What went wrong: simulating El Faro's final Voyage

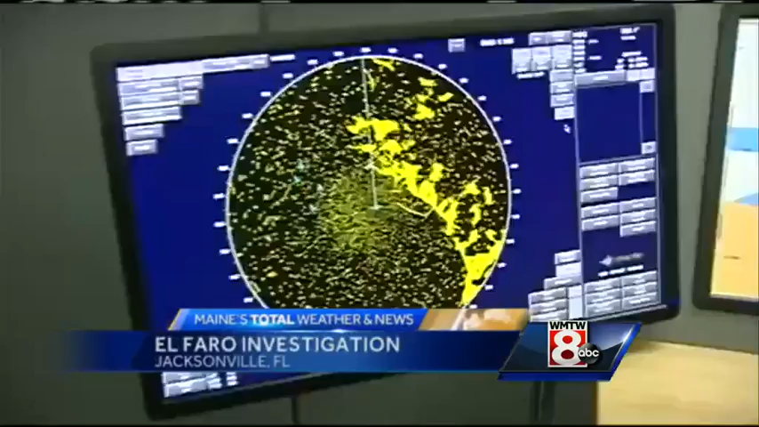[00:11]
There's land over there, and there's land over there, even though you can't see it.